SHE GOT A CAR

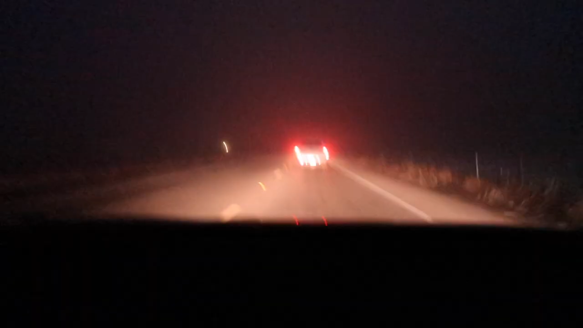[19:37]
I don't know if you guys can tell but it's really foggy out this morning